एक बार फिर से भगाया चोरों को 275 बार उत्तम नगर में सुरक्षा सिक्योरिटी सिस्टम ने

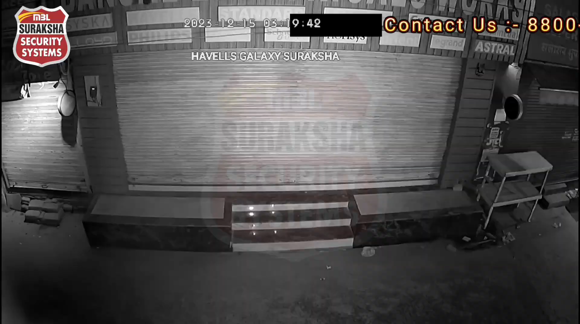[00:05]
आप देख रहे हैं 275 वी चोरी का वीडियो पूरी रात चोकनना
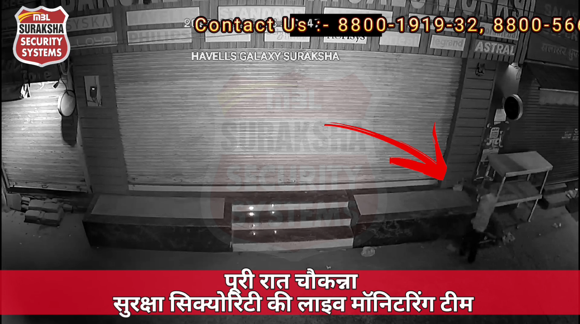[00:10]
सुरक्षा सिक्योरिटी की लाइफ मॉनिटरिंग टीम ध्यान से देखिए यह आता है एक चोर चोर के आते ही हमारा मॉनिटरिंग एक्जेकिटिव तुरंट इससे अपने फोकस में लेता है
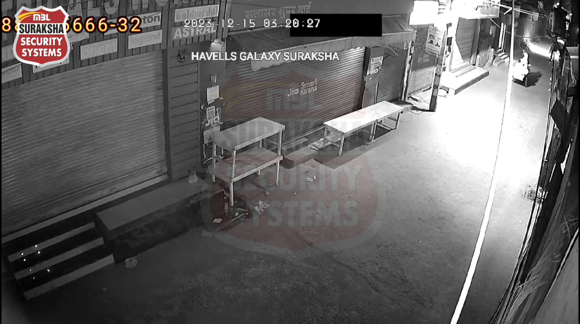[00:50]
चोर को वहाँ से भगाने के बाद हमारे तुरंट अपने field executive को वहाँ भेजा